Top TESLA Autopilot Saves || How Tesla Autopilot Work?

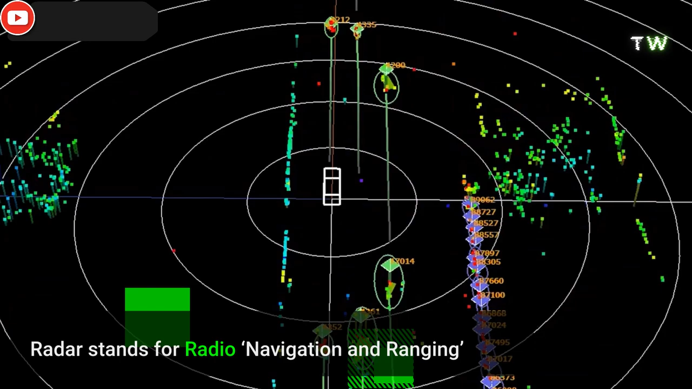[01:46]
It uses radio waves to detect what is around the car with a low accuracy, but high range.
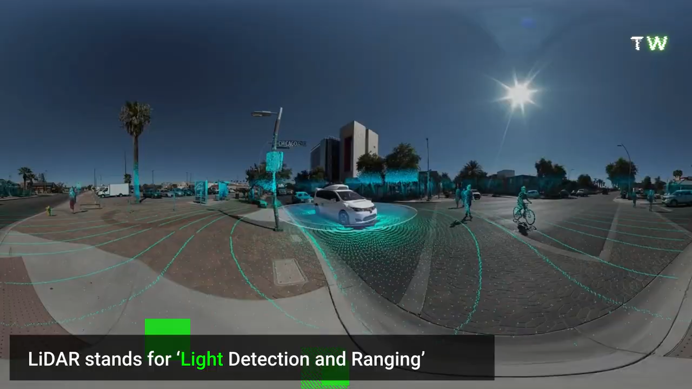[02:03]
And when we say light waves, we mean lasers.
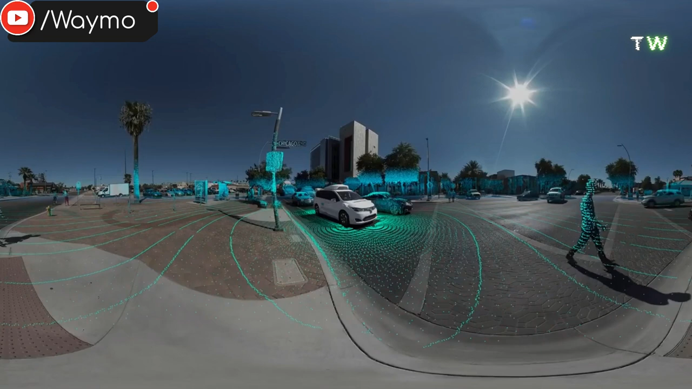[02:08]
LIDAR is able to see in longer range and with accuracy, but like sonar, it is easily obstructed by poor conditions.